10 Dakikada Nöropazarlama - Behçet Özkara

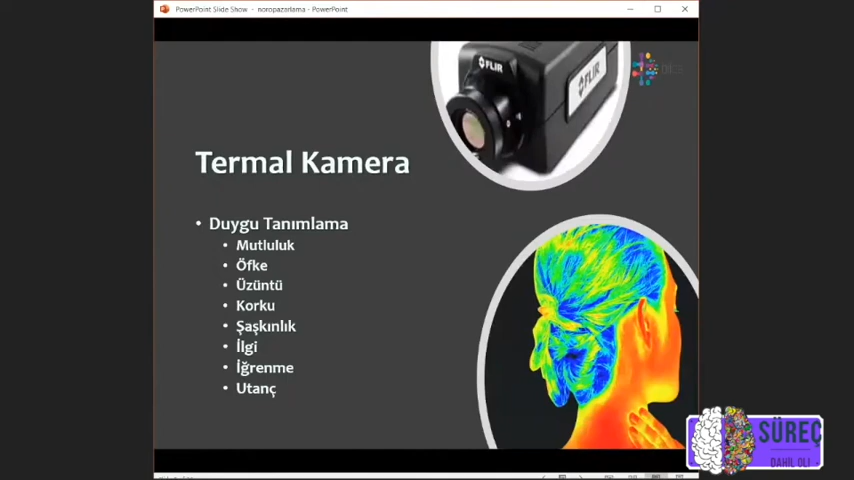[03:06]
Yani derecenin binde birindeki değişimi tespit edebiliyor çok küçük mikro alanlar. Biz bunu ne için kullanıyoruz? Duygu tanımlama için kullanıyoruz.